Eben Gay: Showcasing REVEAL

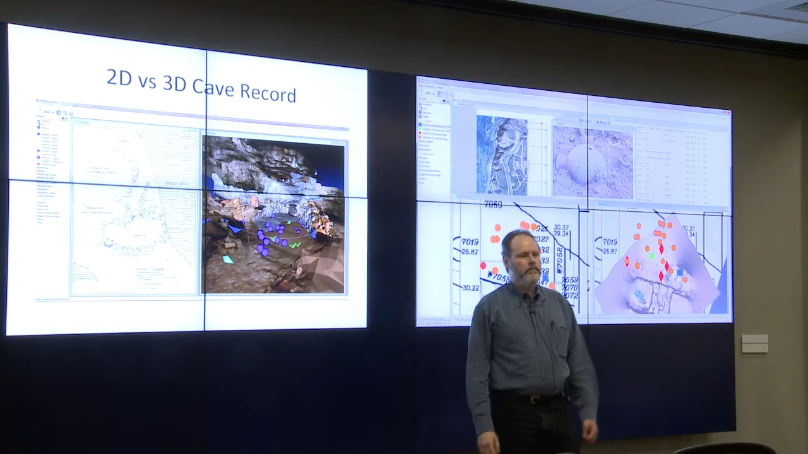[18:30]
And this is what we're able to do from the photographic models. Mayor Dodd here was on the trip this last summer building these things. Basically what you're looking at is here is the actual three-dimensional space which makes a whole lot more sense when you're able to dynamically rotate it.
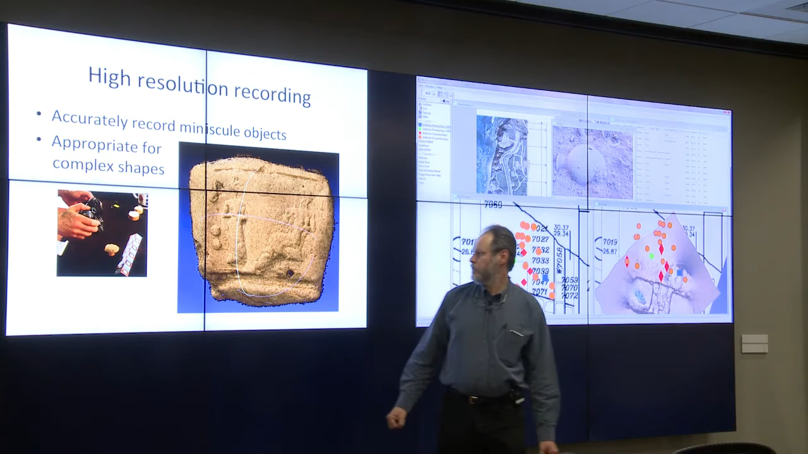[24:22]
Luckily we had one. So we were able to take fairly accurate recordings. And we'll play with the 3D model for this shortly. Next slide please. I want to talk a little bit about Reveal itself. The intent was to have a web based data entry.